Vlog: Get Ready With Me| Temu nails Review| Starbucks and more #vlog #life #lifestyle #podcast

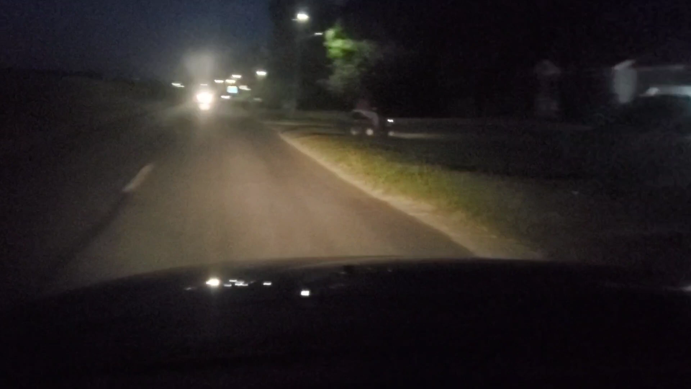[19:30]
And so I'm following her home. We done held up traffic. Now she's back in the yard.